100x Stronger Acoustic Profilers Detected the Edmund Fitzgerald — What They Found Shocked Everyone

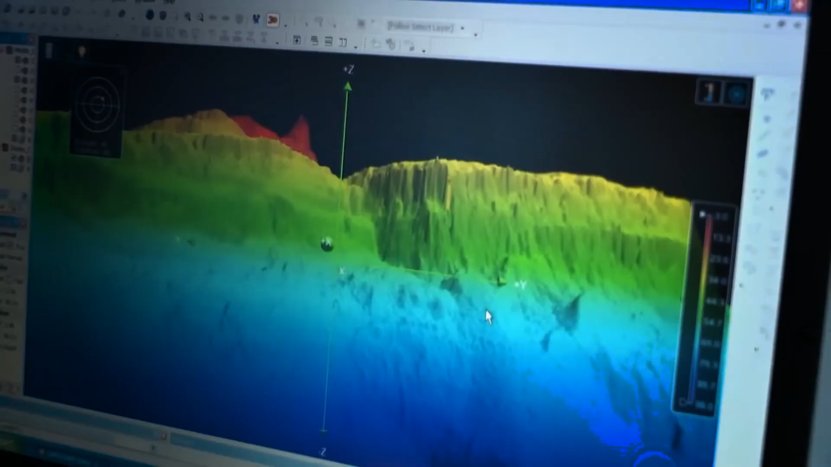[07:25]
They stared at the complex 3D renderings on the screen, a ghostly digital twin of the wreck lying in the cold, dark depths of Lake Superior.